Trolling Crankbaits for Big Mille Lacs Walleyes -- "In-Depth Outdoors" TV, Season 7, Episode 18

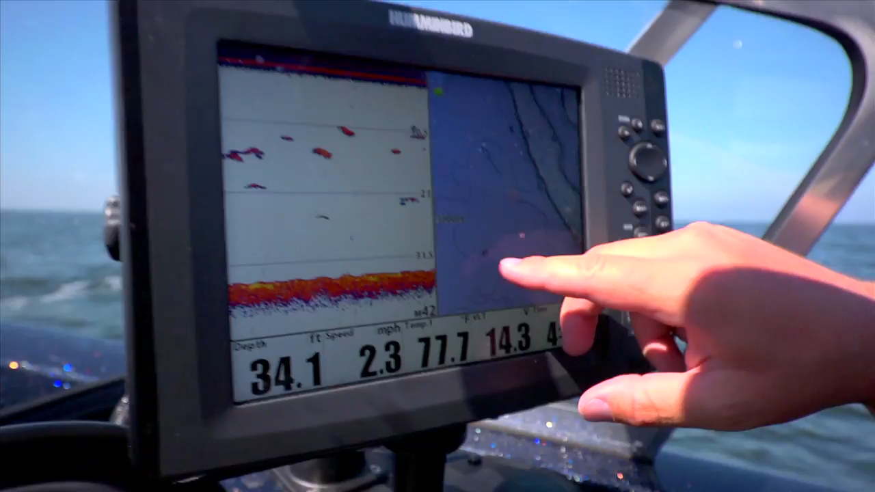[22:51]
On screen: depth 34.1 ft, speed 2.3 mph
Let's zoom in. Well, you can see here 35 foot, and it really doesn't change depth much. You have to go maybe even, I mean, the next depth change is up here at 34 feet. That's over a quarter of a mile away.
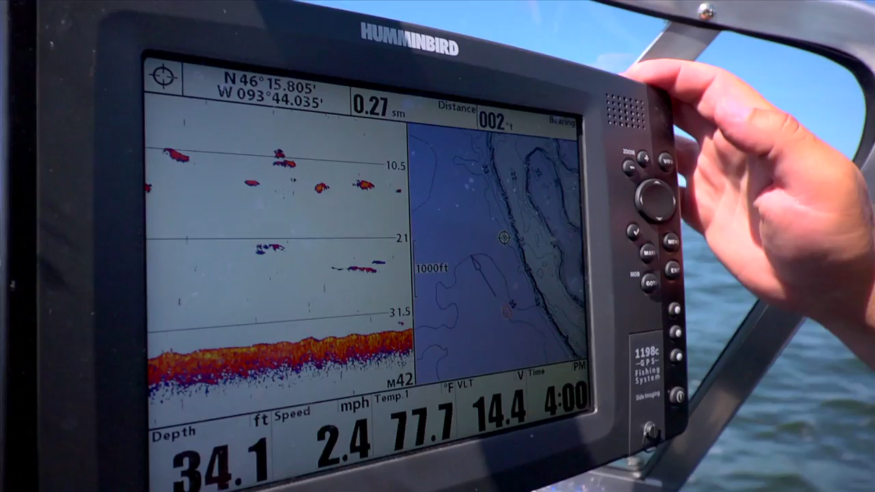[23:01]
On screen: depth 34.1 ft, speed 2.4 mph
So that'll give you an idea of how flat and how consistent the bottom is out here in this area. Fish. Never saw that one. That looks like he's got some weight.